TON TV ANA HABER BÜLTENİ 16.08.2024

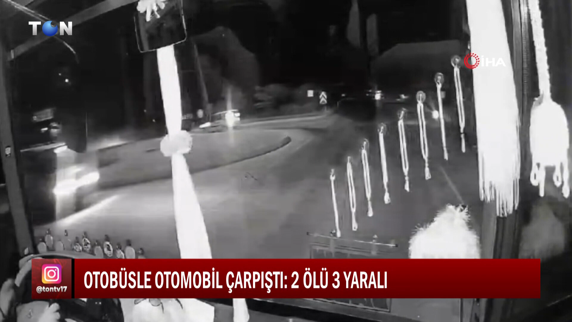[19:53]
İstanbul yönüne seyir halinde olan Aykut Cantürk'ün kullandığı 34 ABS-199 plakalı otobüsle Kızılçubuk'tan ana yola çıkan Cemalettin Ege idaresindeki 60 KS-125 plakalı otomobile çarptı. Çarpışma sonucu otomobil sürücüsü Cemalettin Ege olay yerinde hayatını kaybederken ağır yaralı olarak hastaneye kaldırılan Mustafa Duran da yapılan tüm müdahalelere rağmen kurtarılamadı.